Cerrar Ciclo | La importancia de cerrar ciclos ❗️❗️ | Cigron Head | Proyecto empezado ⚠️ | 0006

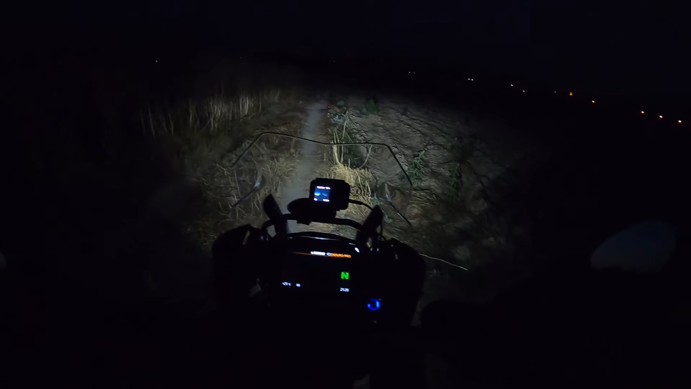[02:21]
A ver, ¿se nota? Se aprecia desde la cámara. Faro LED. LED más antiniebla. ¿Qué os parece? Enduro in the night. Uy, va. Ay. Y yo con pantalones cortos aquí rascándome todo. Uy, va, uy, va.